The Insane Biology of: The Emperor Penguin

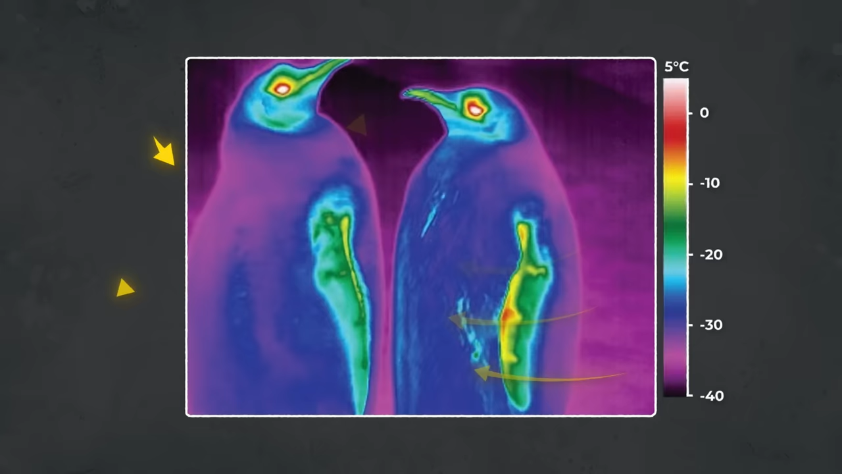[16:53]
On screen: scale top 5°C
And because hot air naturally flows towards areas of cooler temperatures, emperor penguins can suck in heat via convection, almost commanding the heat in the surrounding air towards themselves.